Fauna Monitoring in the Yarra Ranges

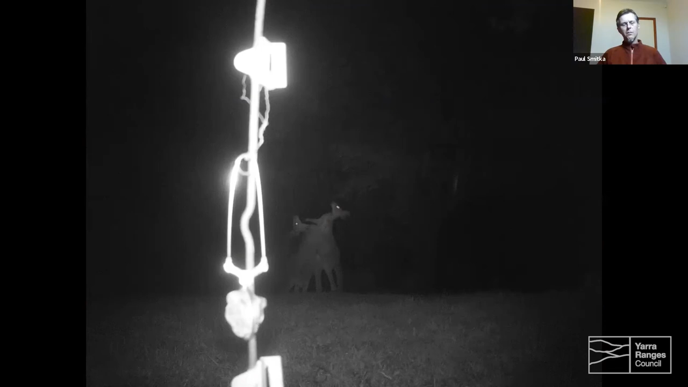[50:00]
Mind you, that's just, uh, the, it was, the bait was just put on some kind of, some kind of thing to there. I didn't put the camera up here. It was a colleague of ours. I think it's because it was too grassy. They didn't have a tree or a branch to put the bait on. Um, as you see, there's a great escape here. You can see the fox there.
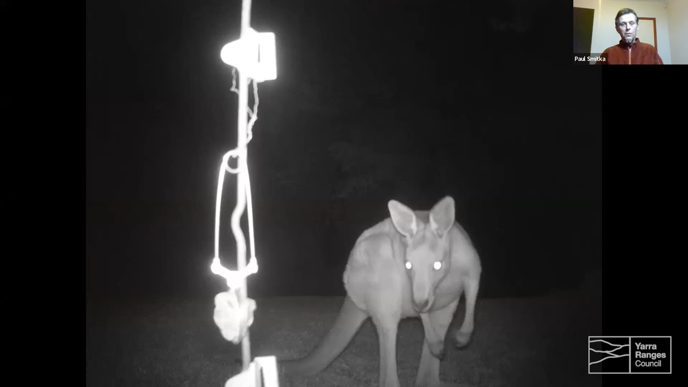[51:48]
It looks like, it looks pretty grand, looks pretty happy. Uh, there's a ring-tailed possum. Another ring-tailed possum enjoying the bait there. This is a rare find, uh, only because they don't come to the bait.
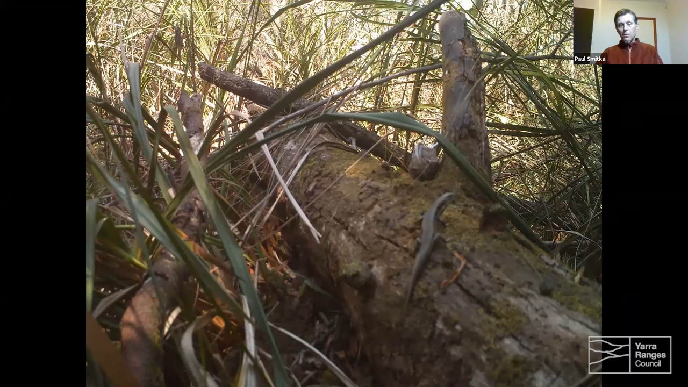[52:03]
And you can see that that's a southern water skink. Just a bit of luck there. Wallaby with, you know, in the sun.
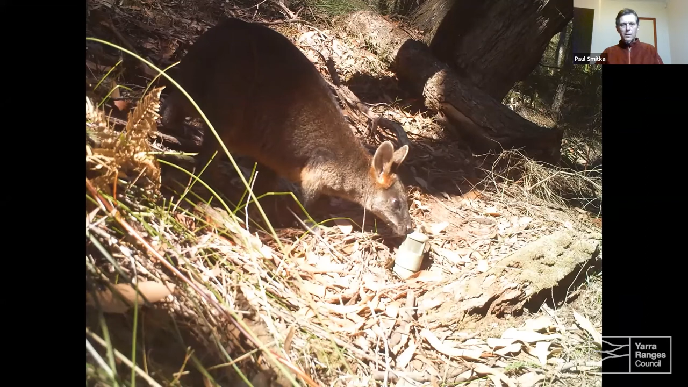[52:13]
I love their, you know, the shades of colours that they show. Munching away.
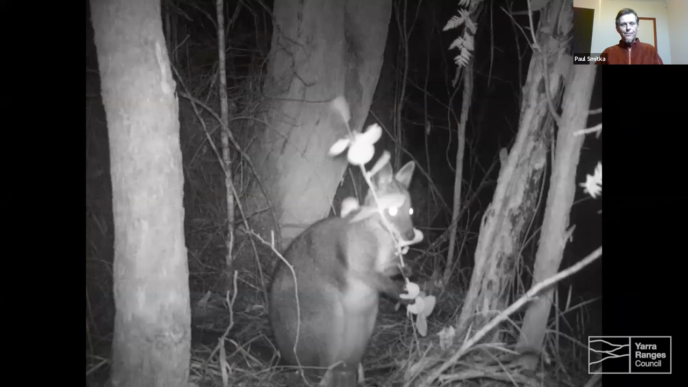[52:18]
That's a black rat. See how long its tail is? And it's got its long snout. You can smell the bait there. Someone's cat. It almost looks like it's going, what are you looking at?
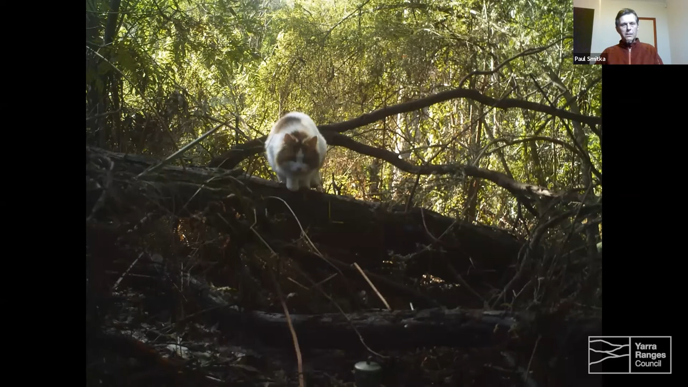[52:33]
Yes, we often get cats and, you know, some people don't contain them, unfortunately. This one's a domestic. Doesn't look feral. Brush-tailed possum. One grooming. Happy wombat. Oh, there's a wombat's eye.
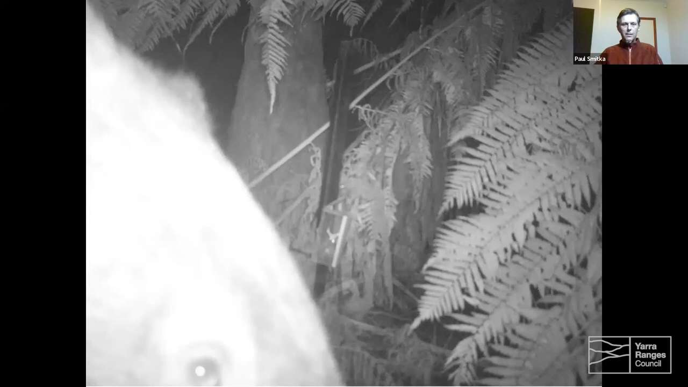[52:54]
And you can see a rabbit in the distance there. Oh, this is a loose merimer.